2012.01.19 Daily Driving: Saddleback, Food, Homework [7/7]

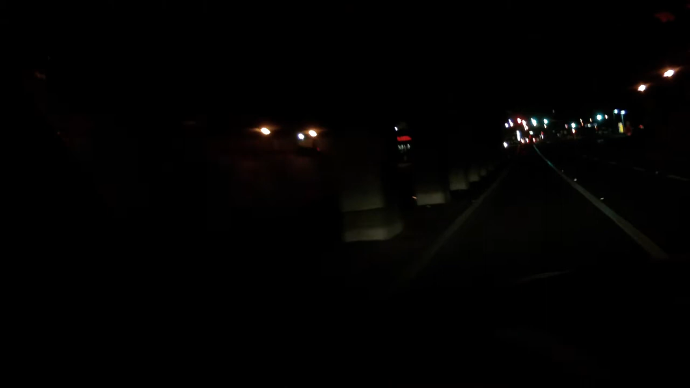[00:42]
As you can tell, they're putting up the third light,
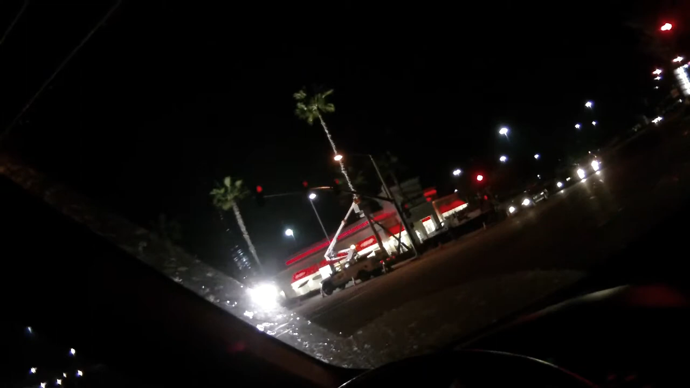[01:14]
or fourth light, I don't know what the hell you want to call it, fourth, fifth, for the new lane, it looks like.